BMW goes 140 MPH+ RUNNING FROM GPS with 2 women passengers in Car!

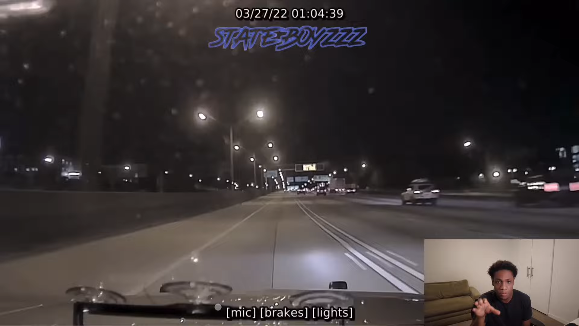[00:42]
No audio because the lights are not on yet, but we'll see the BMW very, very soon. You see that there's already another car caught chasing him. But here we go right here. Here's our boy in the HOV lane. In the HOV lane.